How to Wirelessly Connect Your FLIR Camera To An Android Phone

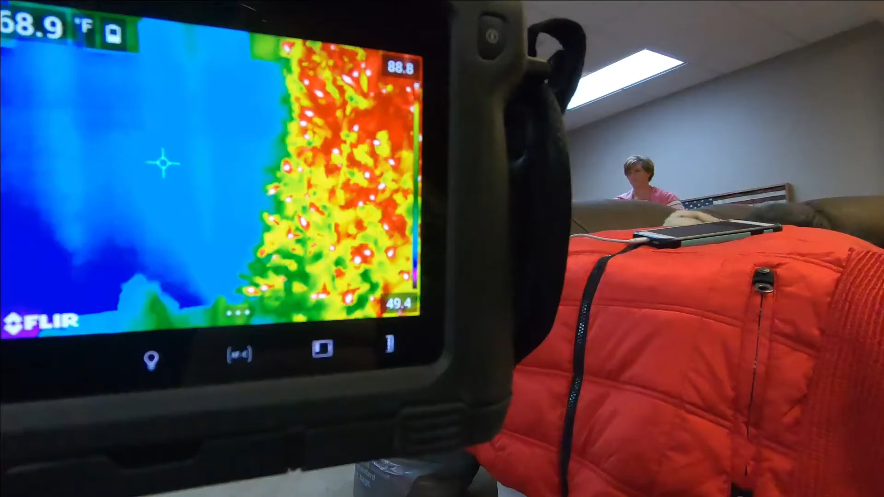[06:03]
On screen: spot 68.9°F
And you can see it changes it in the camera. So it actually is connected and working on the camera.
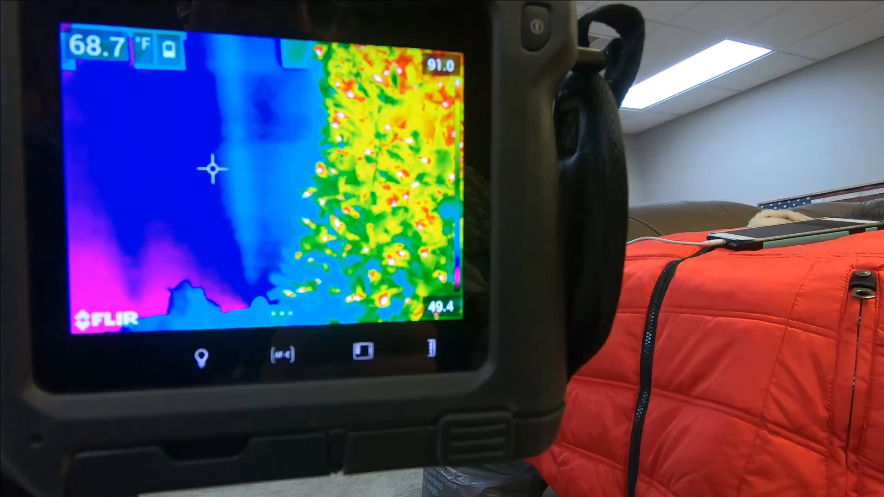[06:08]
On screen: spot 68.7°F
For some reason, it's just not bringing my image to my phone.